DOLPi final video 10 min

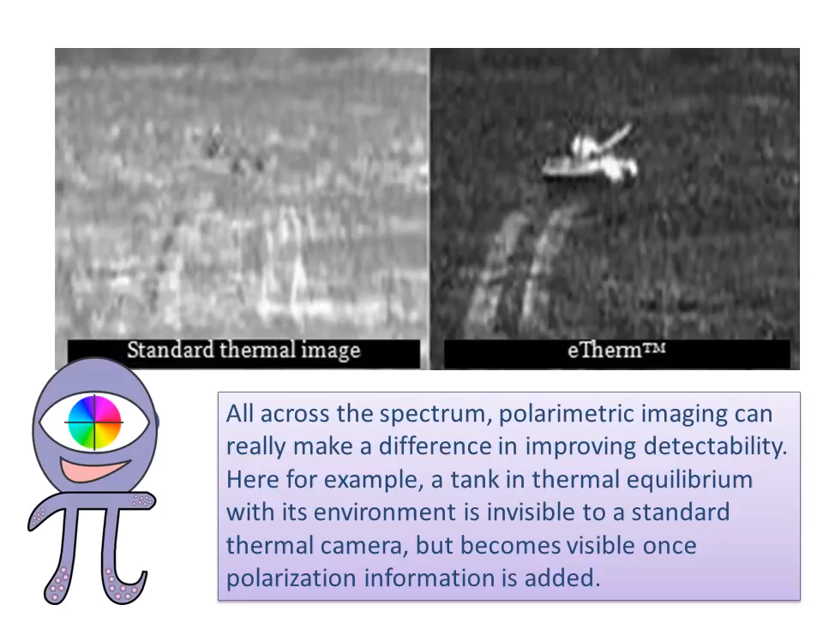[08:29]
All across the spectrum, polarimetric imaging can really make a difference in improving detectability. Here, for example, a tank in thermal equilibrium with its environment is invisible to a standard thermal camera, but becomes visible once polarization information is added.